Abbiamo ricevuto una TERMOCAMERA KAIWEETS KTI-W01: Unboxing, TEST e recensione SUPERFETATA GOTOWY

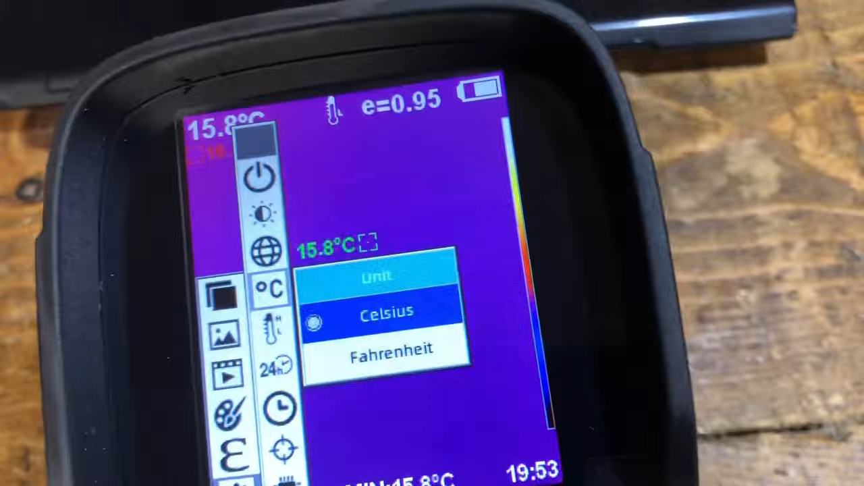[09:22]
Gradi centigradi, oppure questa barbarie del Fahrenheit.
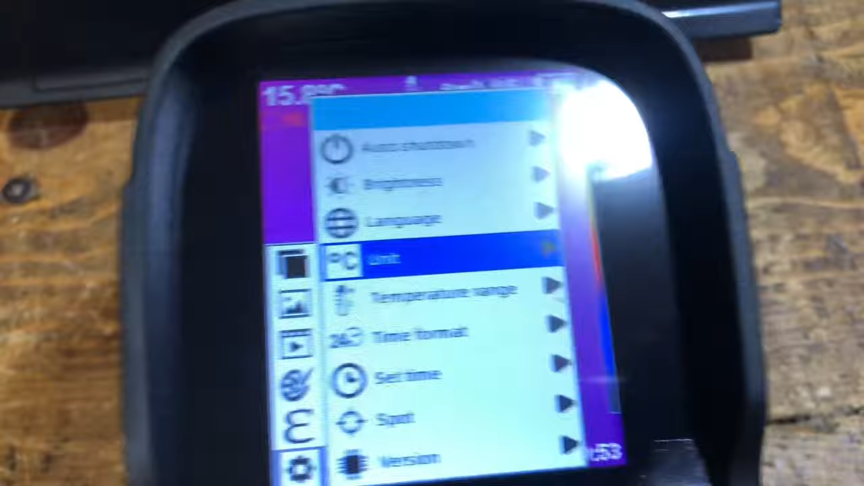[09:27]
Range di temperatura, questo è anche molto interessante.
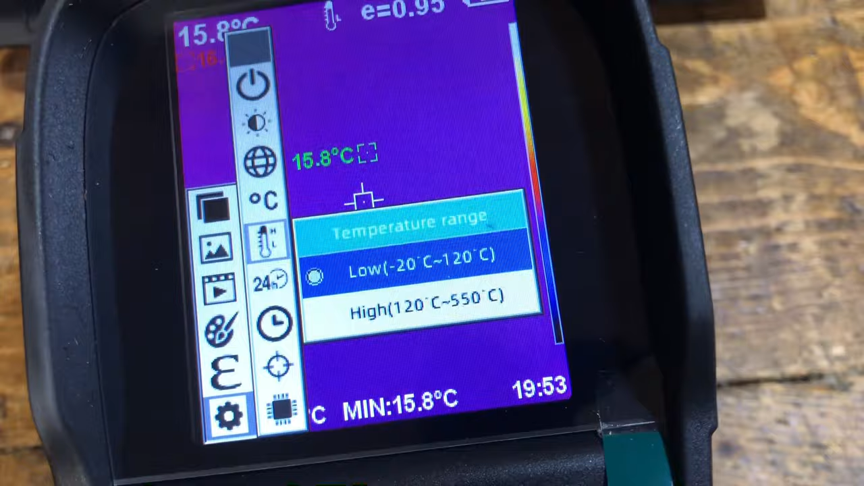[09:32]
On screen: spot 15.8°C, min 15.8°C
Basso o alto, questo arriva a 550 gradi. Wow, molto carino.
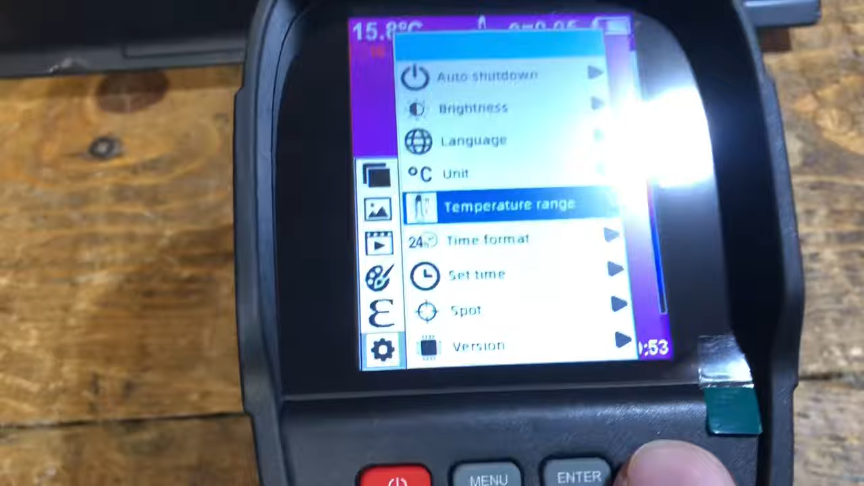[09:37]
Formato dell'orario, quello normale o quello dei barbari.
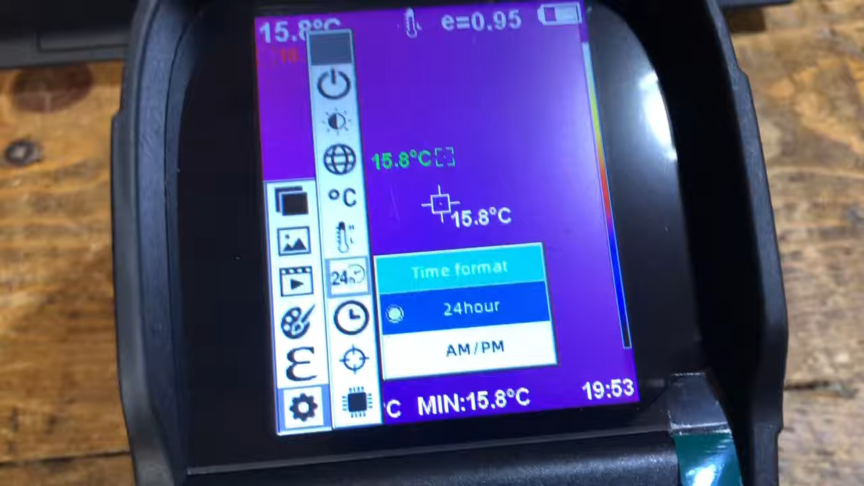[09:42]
On screen: spot 15.8°C, min 15.8°C
No, MPM va bene, ci può stare.
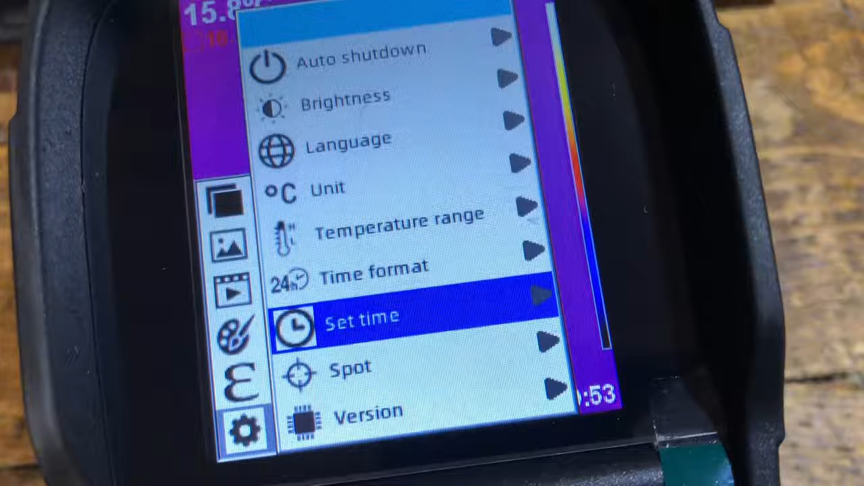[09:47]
Set time, spot, il tipo di spot che vogliamo visualizzare,
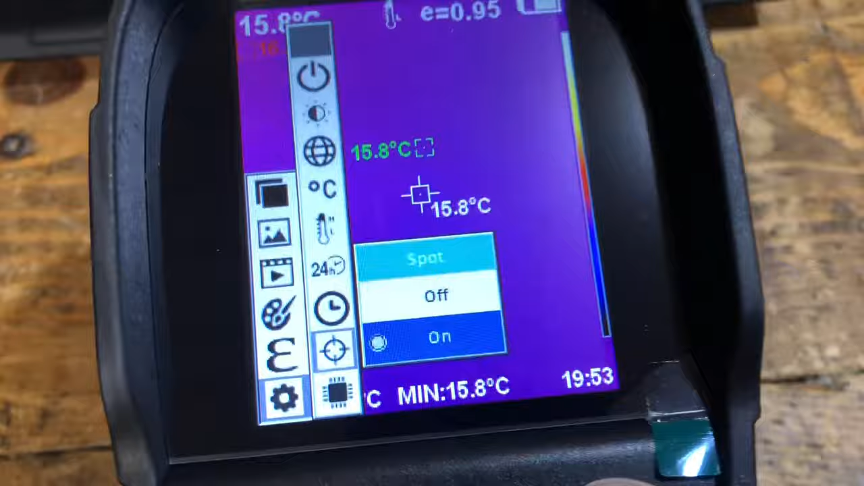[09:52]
On screen: spot 15.8°C, min 15.8°C
se me lo fa vedere oppure no, e versione, immagino, del firmware, che è 1.2.2.